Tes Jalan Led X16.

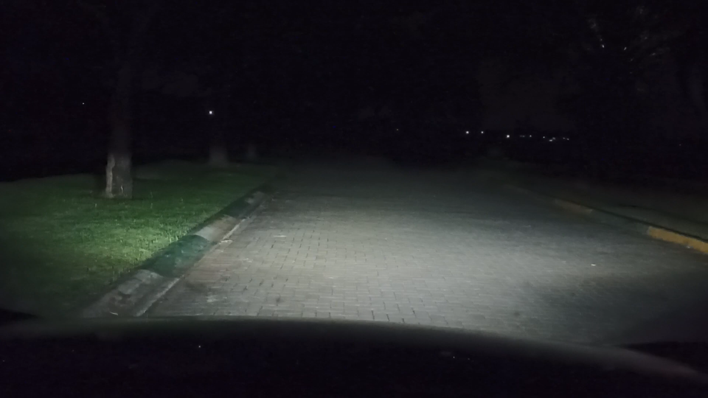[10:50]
Ketika kita berkendaraan untuk mendahului kendaraan lain di depannya Kita ngedim Atau ngasih tahu kendaraan di depan bahwa kita ingin lewat itu Ini sih Cocok ya Contoh truck Karena dia bukaannya lebar banget ya Tinggi Beast atau truck itu Bisa langsung terlihat Karena bukaannya tinggi Bukaan high beamnya Cahayanya untuk yang di bawah ini
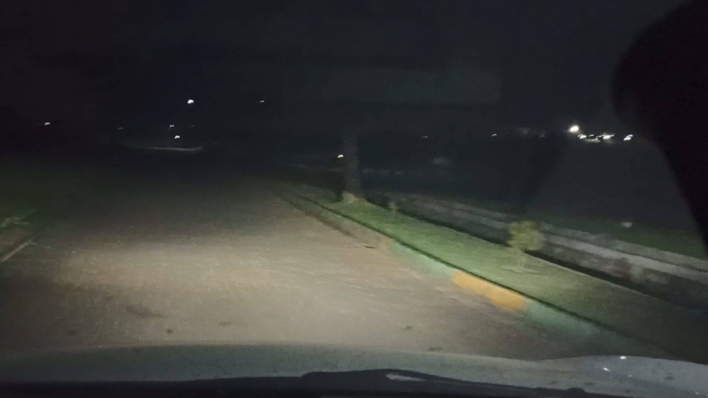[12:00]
Kalau dengan lampu jalan Nah sama ya Sambil kita dim lagi Dimnya itu hanya Kebuka atasnya aja Tapi